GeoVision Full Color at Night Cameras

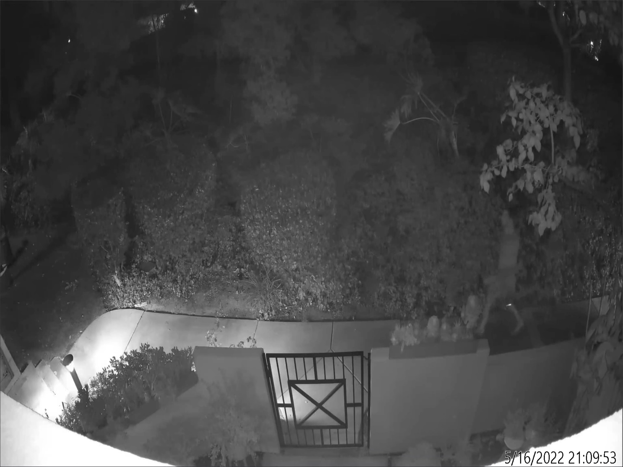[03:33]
So we're all used to traditional IR at night cameras that give you just a black and white scene and you're not able to identify vehicle or clothing colors. And that's what I'm showing here just on a regular GeoVision IP camera.